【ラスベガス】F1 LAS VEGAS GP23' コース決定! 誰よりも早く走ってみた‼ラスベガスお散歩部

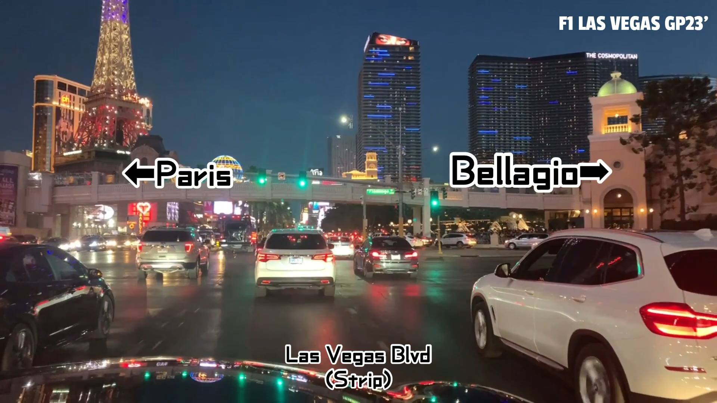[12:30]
4コーナー抜けてきまして右手ベラージオホテルちょうど噴水ショー始まりましたね当日も噴水ショーやってくれるのかな噴水ショーの目の前はF1が走り抜けるかなり貴重な写真、映像が撮れると思いますねいやー本当に楽しみパリス、ベラージオこの間の道を通るいやーすごいと思いますよ
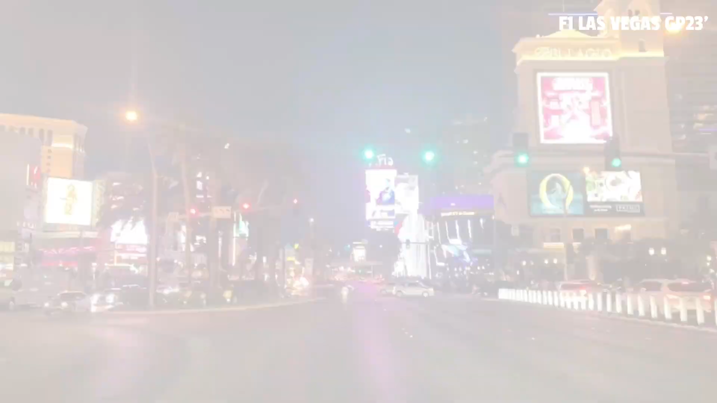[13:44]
ここF1が走る姿多分日本のメディアでも数多く取り上げられると思いますさあ再開ですもうすぐゴールですよコスモポリタンプラネット、